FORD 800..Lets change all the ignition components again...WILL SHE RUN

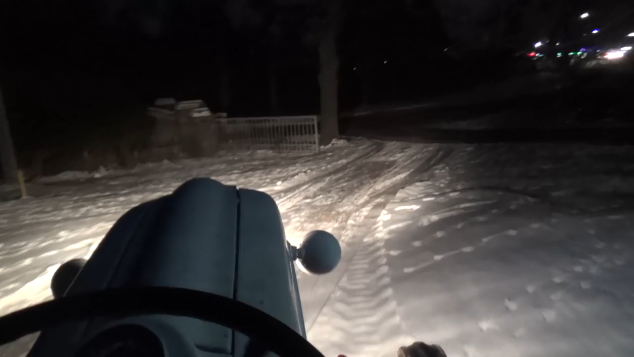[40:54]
Anyways, I guess we could go for a little ride down where we normally do and then back up on the road and then
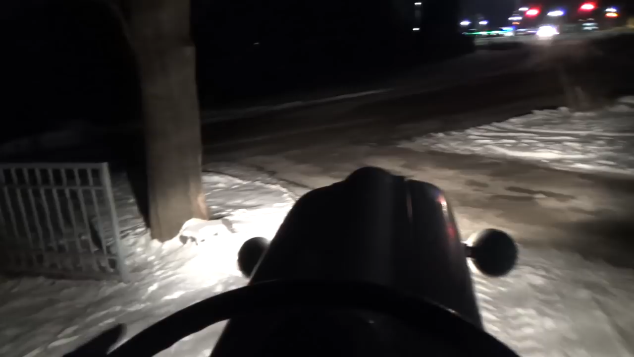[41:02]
I'll head her down and see if I can get her to quit on me. Huh. Better not. Pretty good lights, though, on it, really. Decent. Boy, this steering box, though, I don't know. It must be so wore out inside. I don't know. I don't know what to do about that.
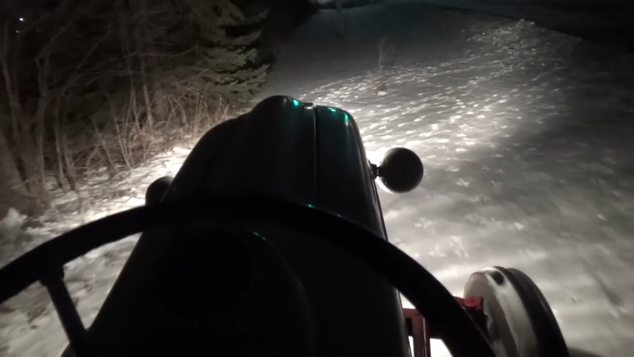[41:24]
Like I say, I'm not going to be driving it every day for 100 kilometers every day, right? So I don't really think there's a point in changing it out. If you're going to be using it all the time, well, yeah, maybe, but... Oh, the lit up gauges are kind of nice. I just don't have that. Oh, well. Not too often I drive at night anyway, so... It's sounding pretty good. This would be a horrible spot right here for it to quit, though. I'd have to get the back boat out, I think, to fish that thing out again.